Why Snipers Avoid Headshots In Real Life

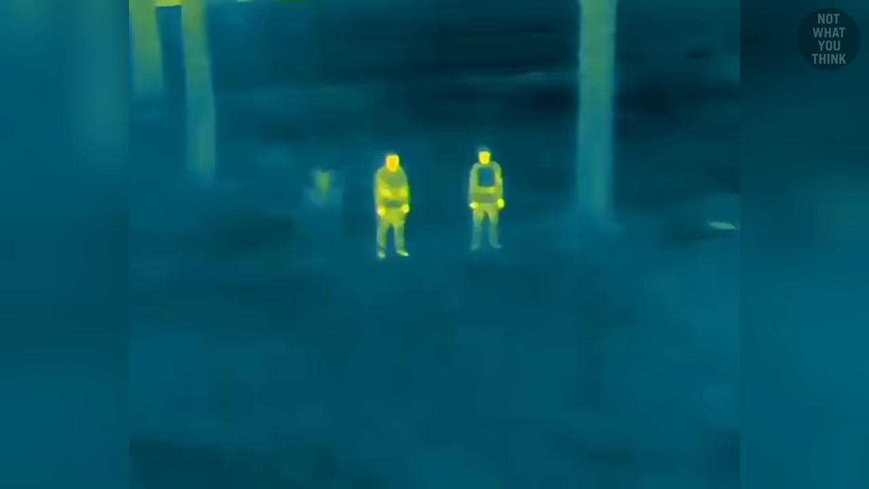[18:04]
since drones equipped with thermal cameras can expose even well-camouflaged snipers, as their body heat is likely to expose them.